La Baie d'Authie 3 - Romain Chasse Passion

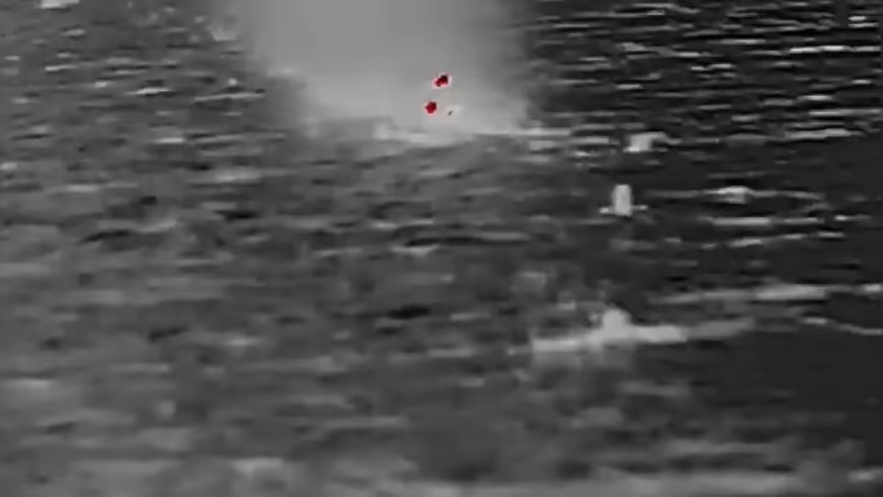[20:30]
Yo. Il est reposé, vas-y, vas-y. Tu l'as ? Il l'a placé à quelle là-bas ? C'est brouillé mort. Non, non, non, non, tire, tire.
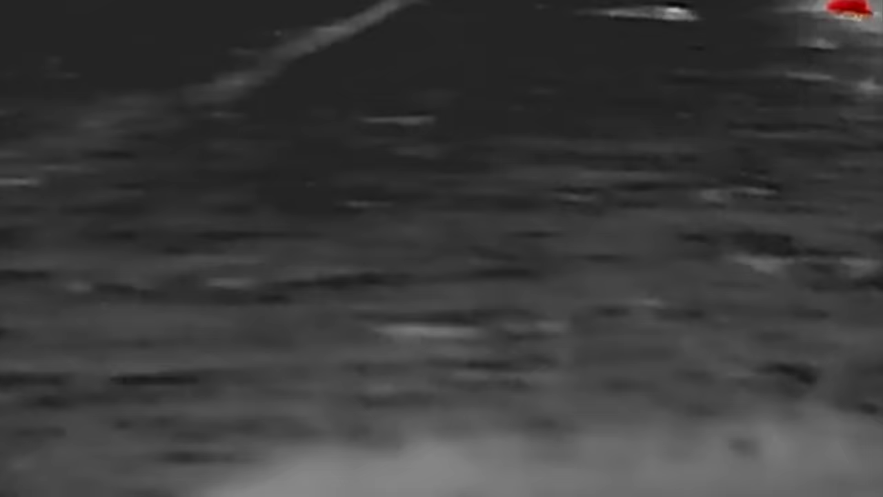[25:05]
Ouais, c'est marché. Tu prends celui de gauche, toi. J'ai celui dans les blettes. Ouais, j'ai celui de gauche. C'est bon. Ouais. Tu y es? Ouais. T'es prêt? Ouais. Un, deux. Le chien, il renvole quand t'as. Il repose le chien. Il repose derrière. Attends.
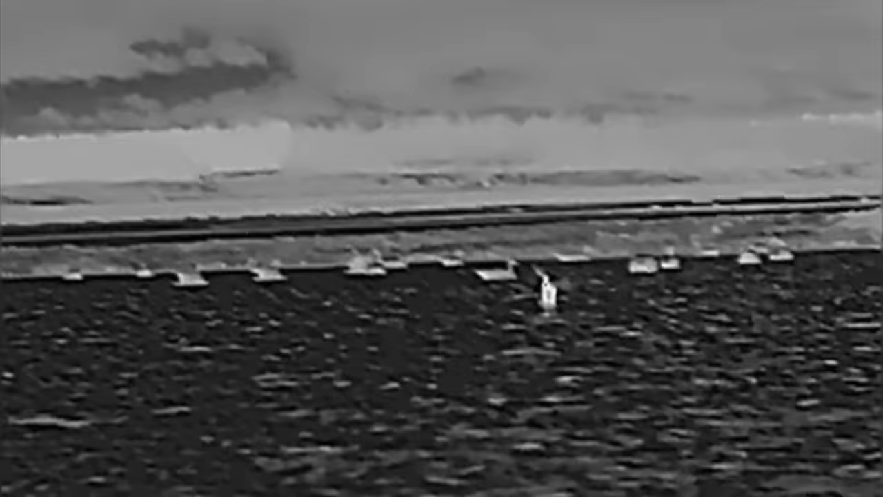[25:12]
Le tien il est là, Quentin. Oui.
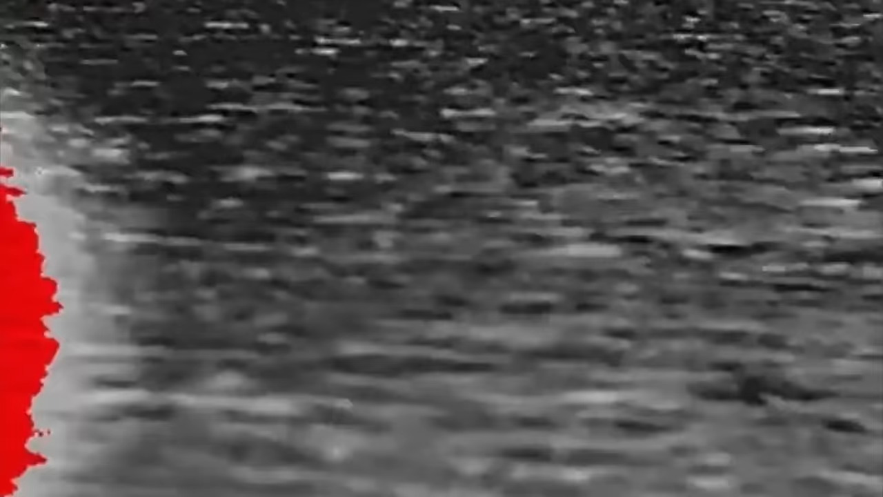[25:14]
Là, là, là, là. Regarde où je pointe du doigt. Viens, dire pose. Pose. Devant les blettes. Il repose où ? Tu vas voir, Quentin balaye, tu vas le voir.
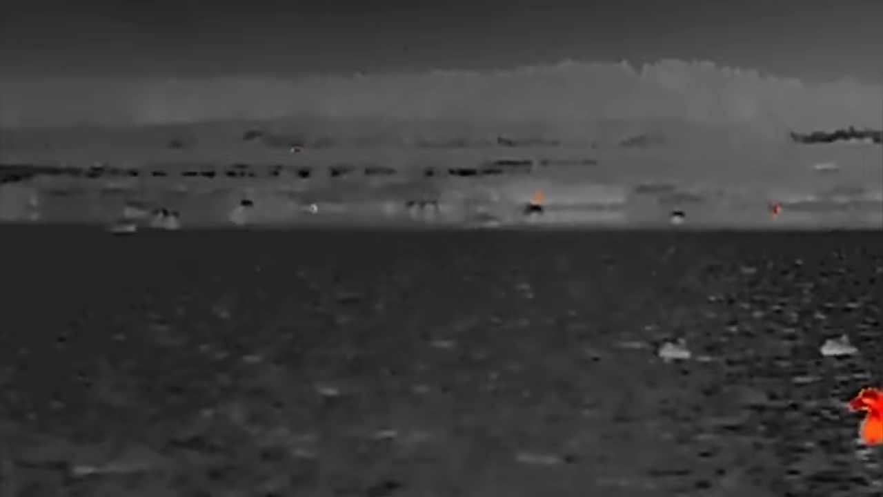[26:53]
Hein? Bon, allez. À deux là-bas. Hein. Bon, je pense que c'est bon. Hein. Je la tire tout seul, sinon. Bon, vas-y, on est fait tirer.
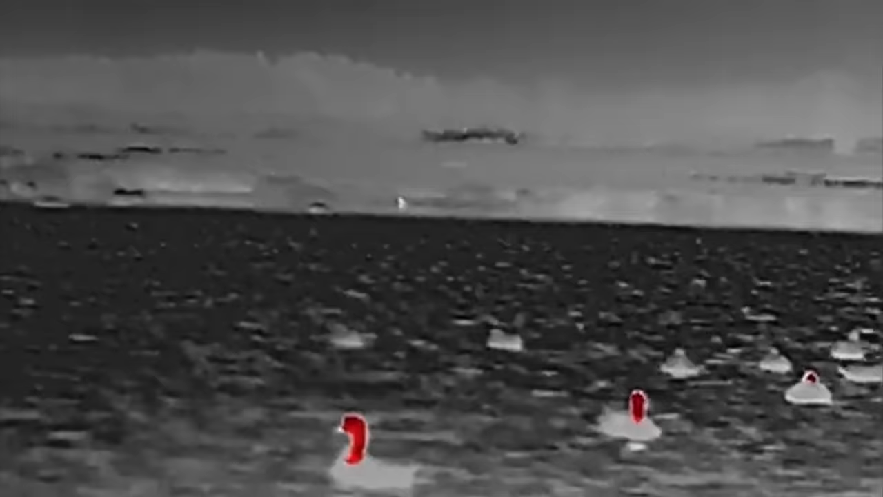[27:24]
Bon, tu y es? Ouais. T'as pas l'air serein. Là, c'est vraiment addictif. Moi. Bon, vas-y, tiens, on verra bien. Bon, bon. Ouais. Prêt? Ouais. Un, deux. Aïe. Aïe? Ouais. La grosse.
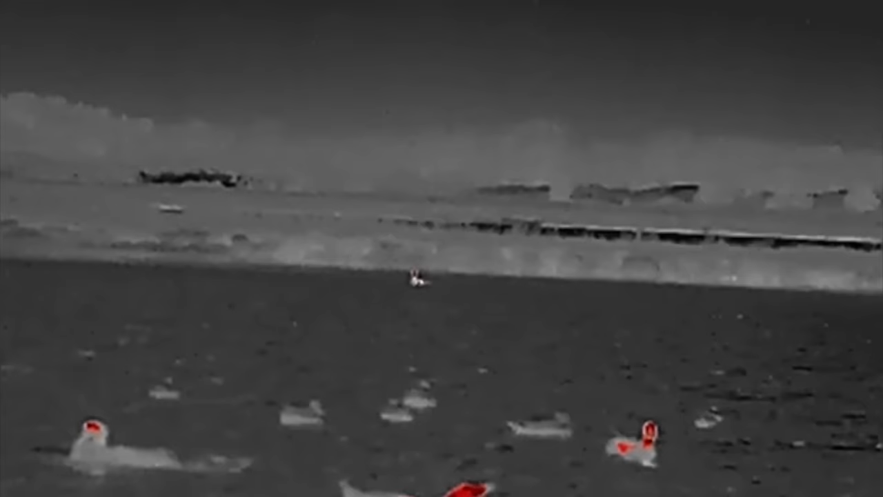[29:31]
Ah, il est là, il part à gauche. Attends, j'ai le maillard, j'attends qu'il se décale.
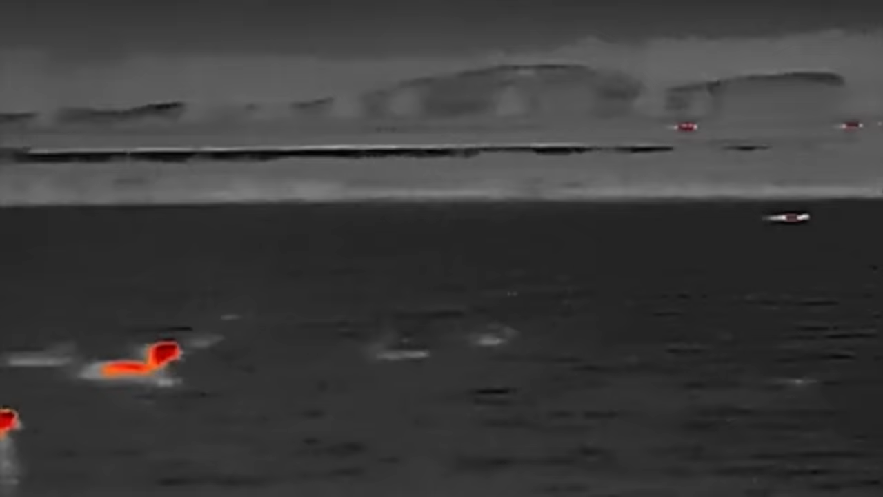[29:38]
Mais moi, je peux pas, je suis vraiment avec le maillard.
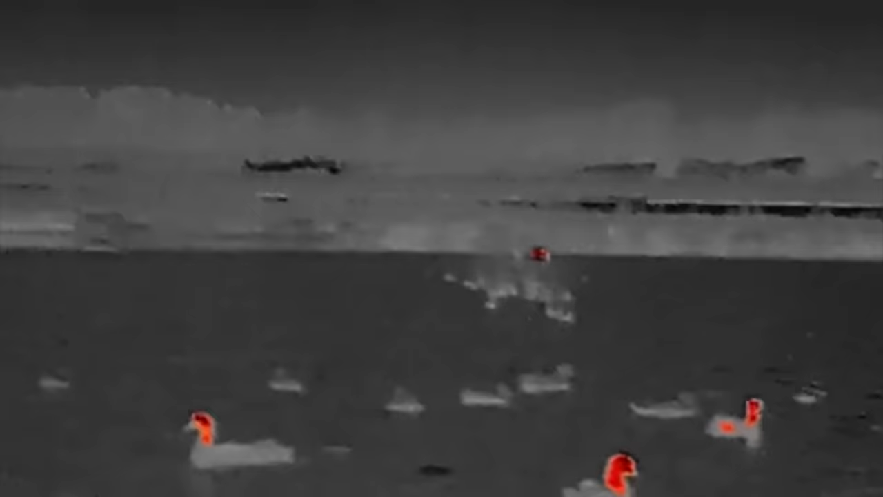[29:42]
Encore mort. Ouais, encore mort.
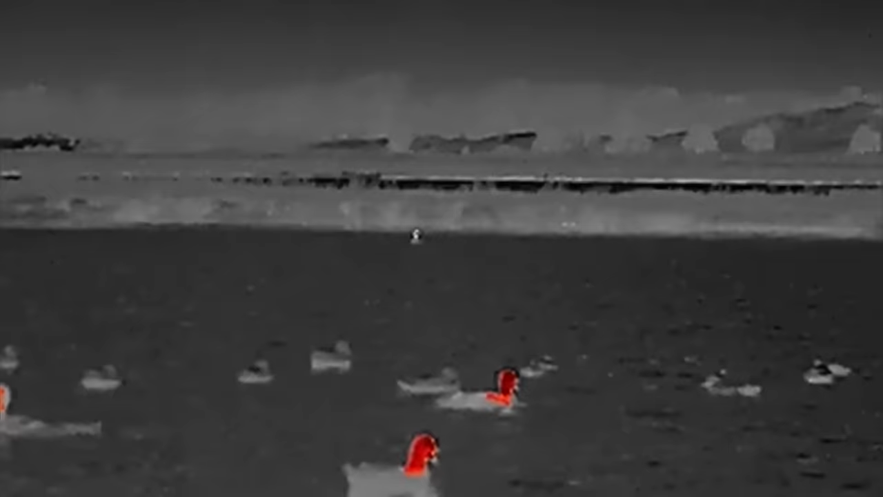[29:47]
Il se barre à bordure là. Non, non, il part pas à bordure, il est sur place encore. Bon, il décollera pas.
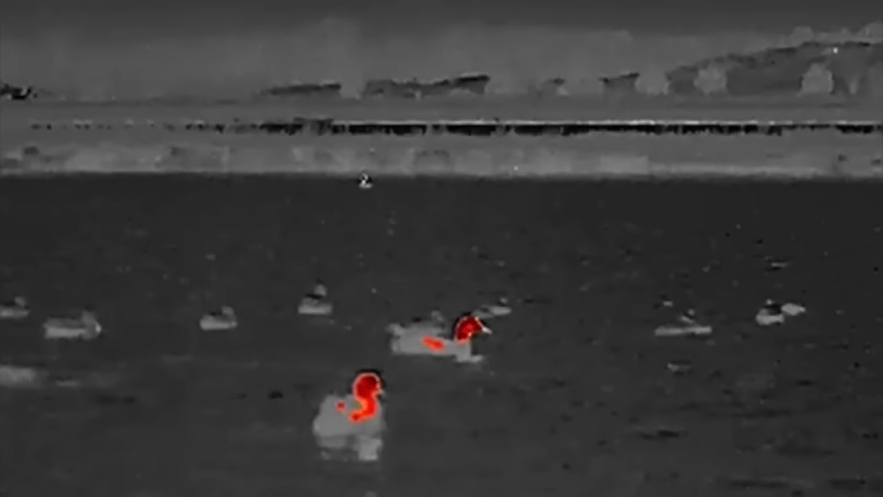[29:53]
Oh là, la lumière vole. Je l'ai pas.